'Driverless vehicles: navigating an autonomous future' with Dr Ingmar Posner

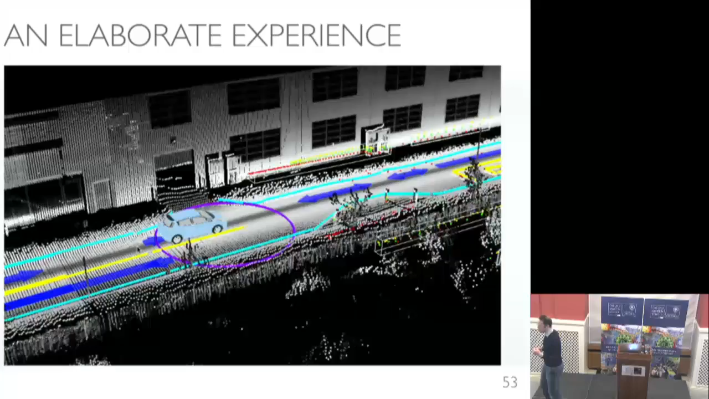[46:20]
But what you don't know, of course, is whether there's a car next to you, or a cyclist, or a cat, or you know, a lady with a pram, or anything like that, or a father with a pram.
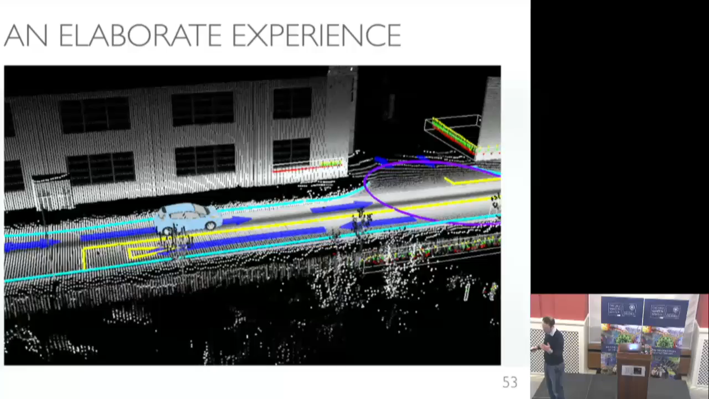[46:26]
And so that sort of information is captured here in terms of everything that has sort of got a box around it.
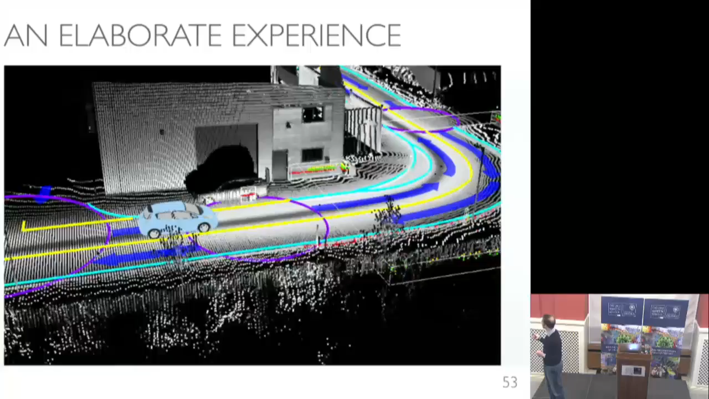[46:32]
So these are kind of sort of live stream things that the car sort of sees and perceives as some sort of object.
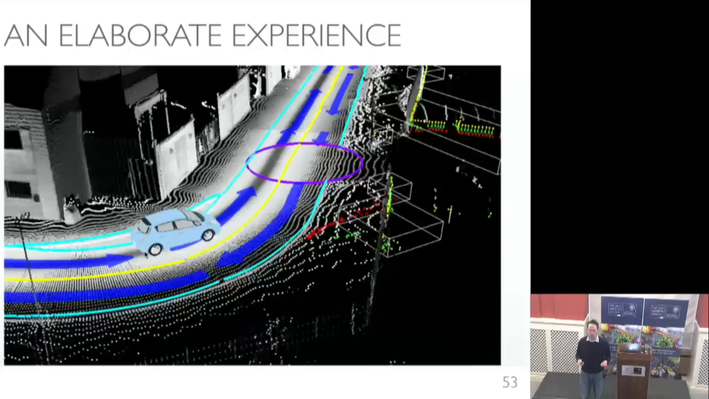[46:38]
Okay. Now the big question is, I've just talked about all these perception systems. Where do these annotations come from?
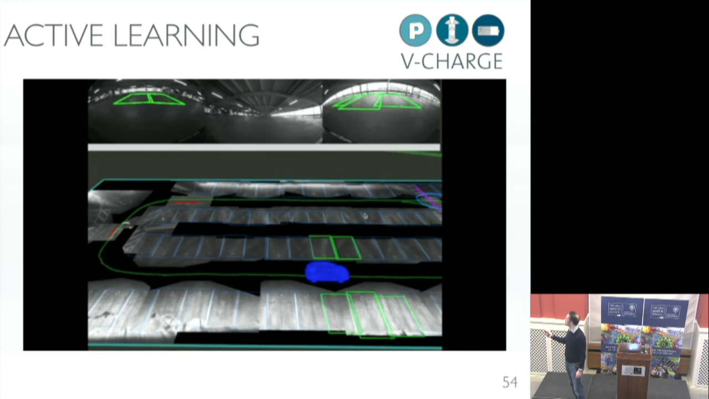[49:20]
So at the top is the live view of the vehicle, and you see kind of the parking spaces projected back into it. Okay.